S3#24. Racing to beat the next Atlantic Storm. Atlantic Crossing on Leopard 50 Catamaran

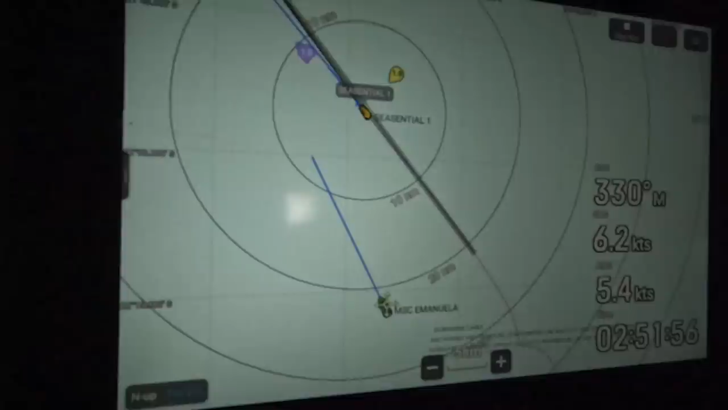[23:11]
knots and i know that because obviously with the aas you press on this